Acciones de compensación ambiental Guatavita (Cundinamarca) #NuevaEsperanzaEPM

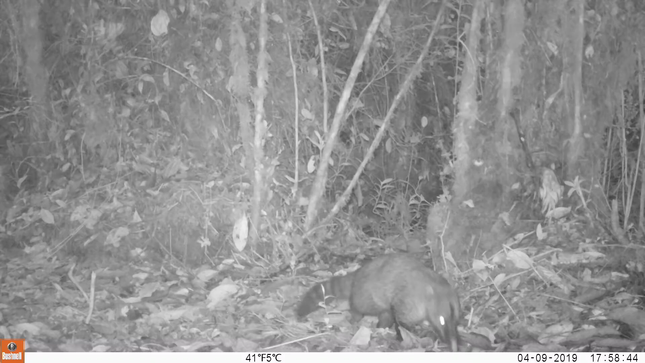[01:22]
La estrategia para hacer este monitoreo es mediante cámaras trampa, que funcionan como un investigador escondido,
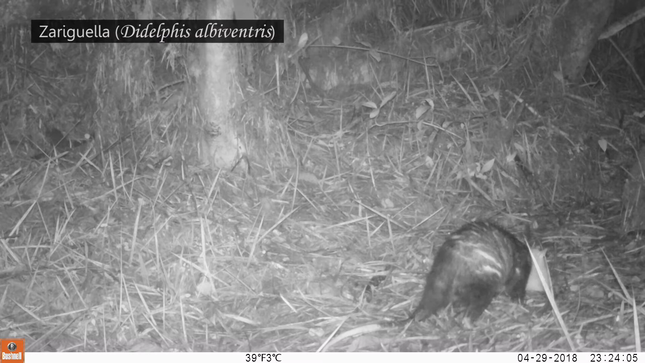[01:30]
que cada vez que un animal pasa en frente esa cámara trampa toma un video sin que el animal se dé cuenta.